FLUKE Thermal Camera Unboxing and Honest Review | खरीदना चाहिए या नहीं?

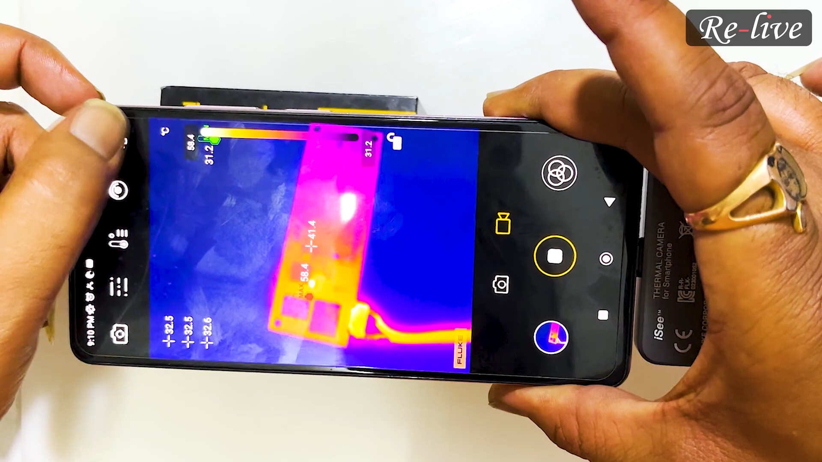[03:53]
देखी वाटर मार्क का जो ऑप्शन
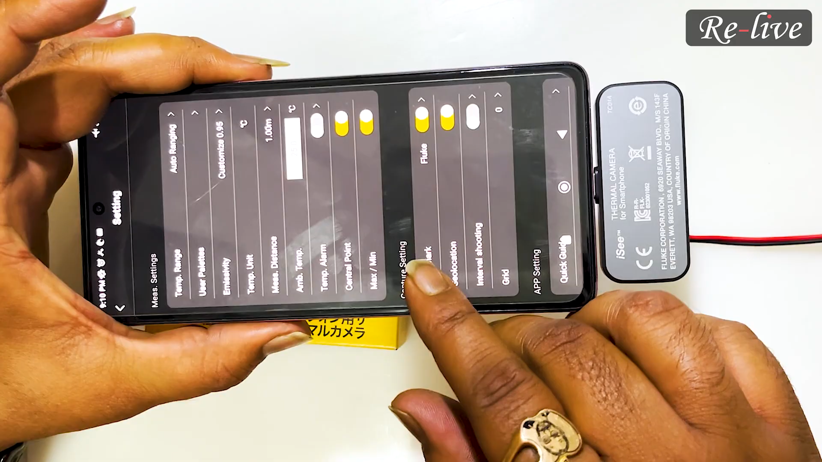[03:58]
है यहांगर हम जाएंगे तो एड़ वाटर मार्क करके आप यहां पर अपना वाटर मार्क को अगरा
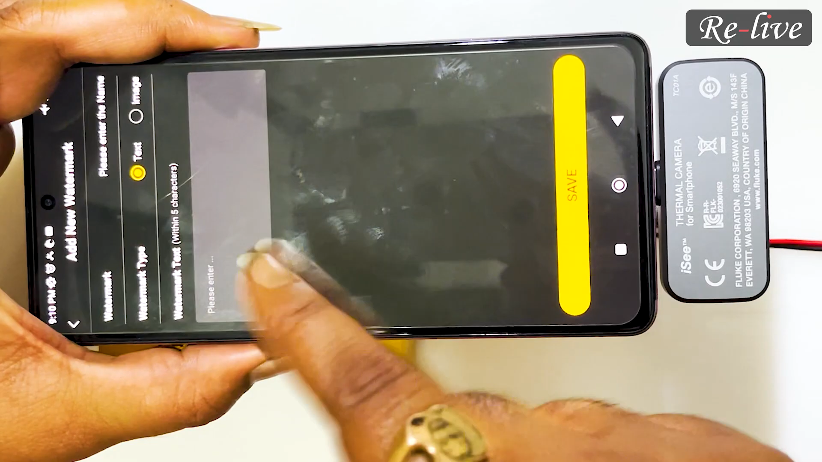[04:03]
एड़ कर सकते हो और फिर जब आप वीडियो बनाओगे तो आपका ही ब्रांड का नाम आएगा जो भी
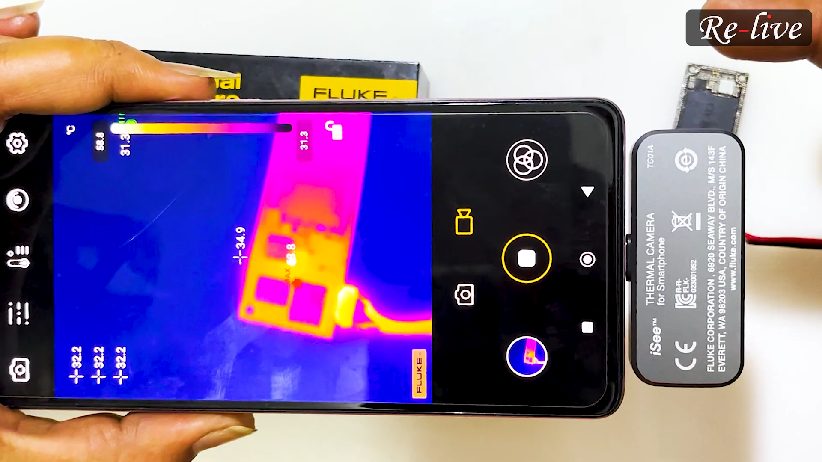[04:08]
आप रखने चाहते हों ठीक है तो यह ऐसे दिखा
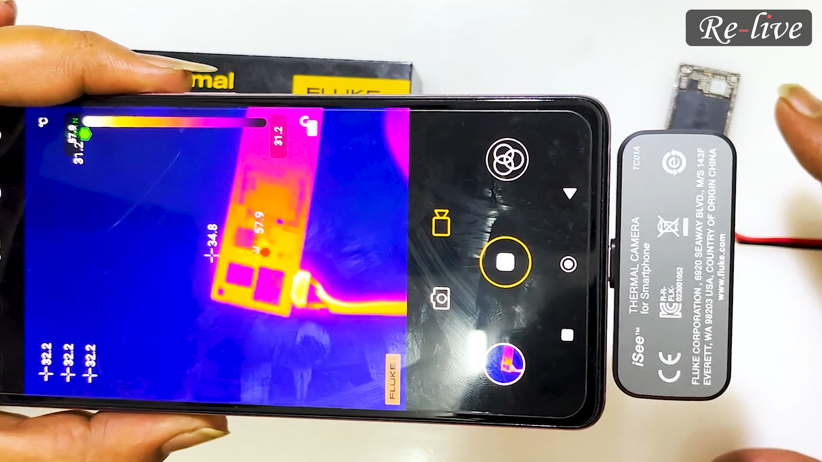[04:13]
रहा है ओके मुझे यह मल्टिमेटर मुझे सारी मुझे यह थर्मल